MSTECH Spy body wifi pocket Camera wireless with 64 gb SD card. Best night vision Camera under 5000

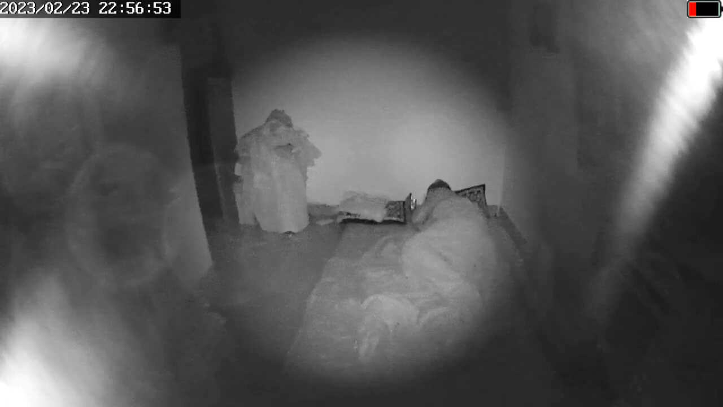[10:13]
कि आभी मेरा दोस्ट स्वया है कि मोबाल ब्लॉक करें निट वो देखिए उस्वया देखिए कि लिए कैसे आवा रहा हूं कि कुछ देर है दोस्ट से में देख लाँ हूं तो यह नाइट
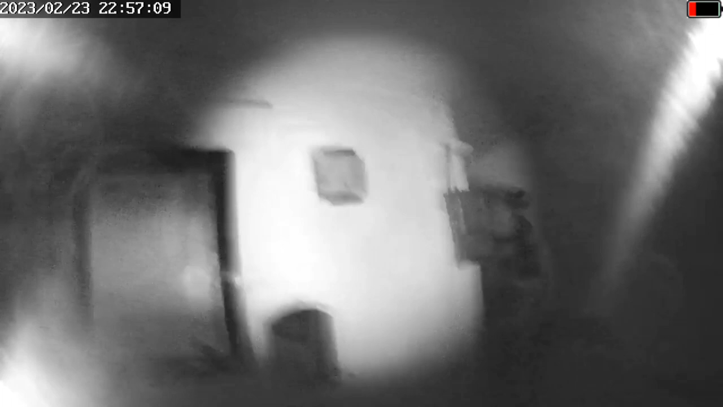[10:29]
है यू पर कंकर चल रहा है
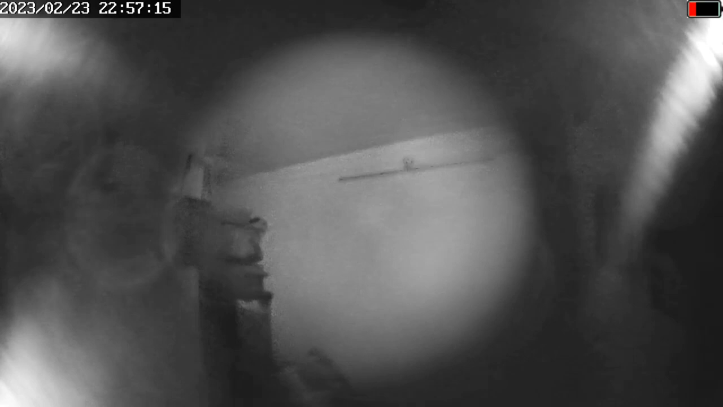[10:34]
और यहां से मेरा दोस्ट जो लेटा है ना दस फीट होगा बारा फीट दूड है मेरा चे यह देखिए पुडा किल्या दिखाए देखिए दोस्टो